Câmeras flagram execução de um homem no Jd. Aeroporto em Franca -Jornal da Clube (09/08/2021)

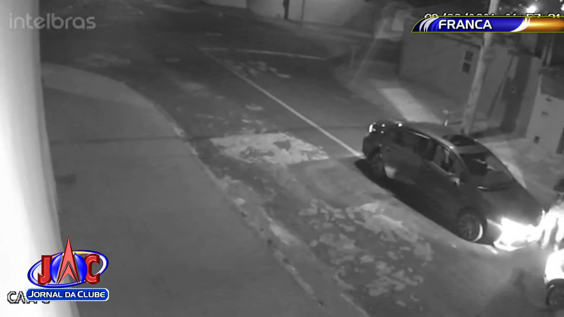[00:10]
É possível ver o momento em que um veículo escuro fecha a picape branca onde está a vítima que ainda tenta fugir. Três homens descem do carro e começam a atirar. Perceba que eles usam armas como pistolas e até espingardas. O SAMU chegou a ser acionado, mas Jefferson Alexandre Nascimento, de 29 anos, já estava morto. O crime agora será investigado pela Delegacia de Investigações Gerais.